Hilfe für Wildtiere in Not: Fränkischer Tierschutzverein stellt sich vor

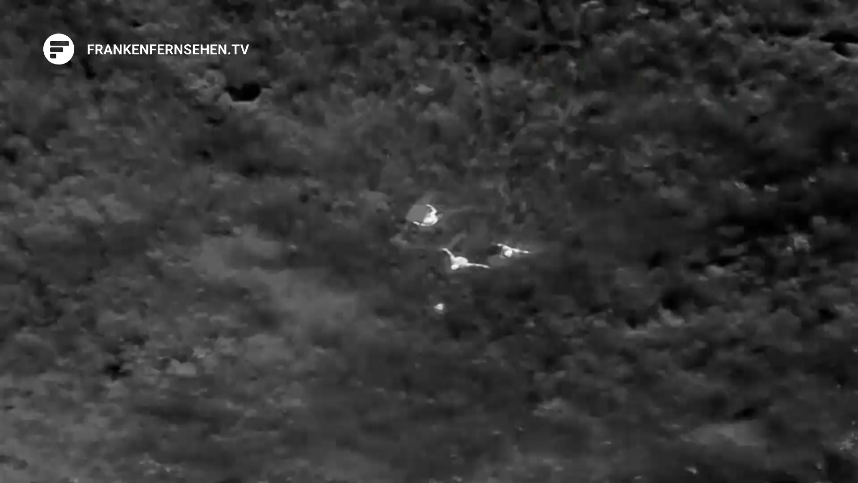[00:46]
Über 1100 Hektar Wiesen suchen Friedrich und die Helfer pro Jahr mit der Drohne ab und retten den kleinen Rehen damit das Leben.